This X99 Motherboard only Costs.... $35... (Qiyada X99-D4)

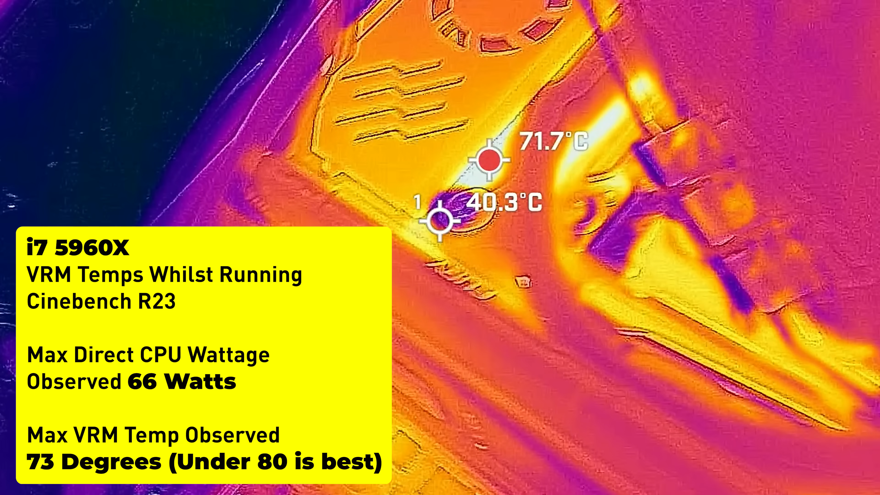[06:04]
On screen: spot 40.3°C
And then also, when we were testing it on Unigine Heaven, that was scoring max 57 degrees on the VRM.
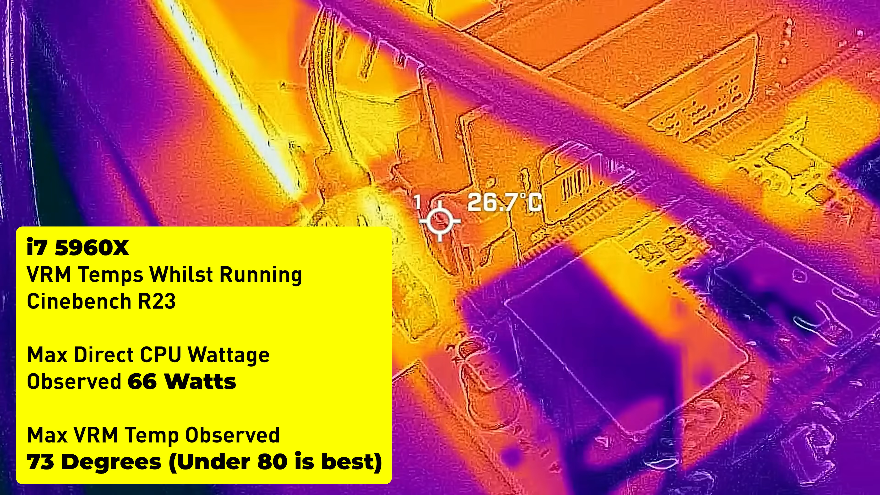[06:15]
On screen: spot 26.7°C
And ironically, the wattage was pretty similar there.
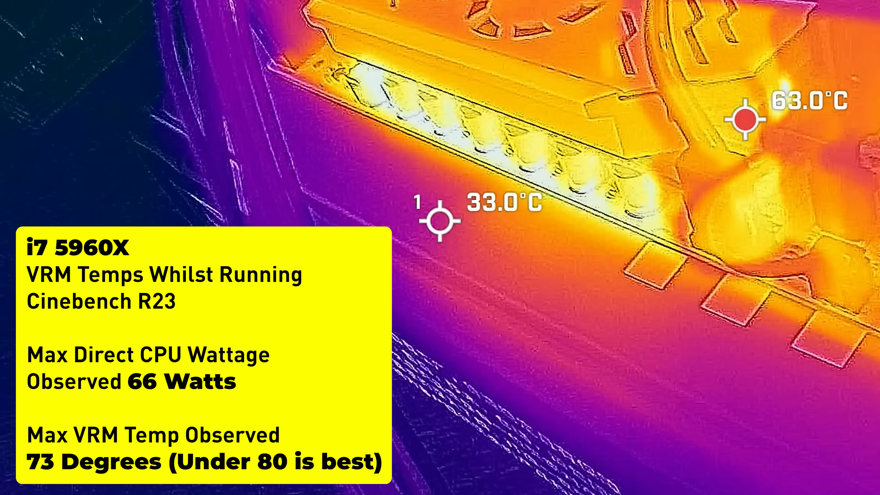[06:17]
On screen: spot 33.0°C
But the max wattage we saw with this 5960X, this time around, was 66 watts. So, the VRM can handle a little bit of extra heat on it.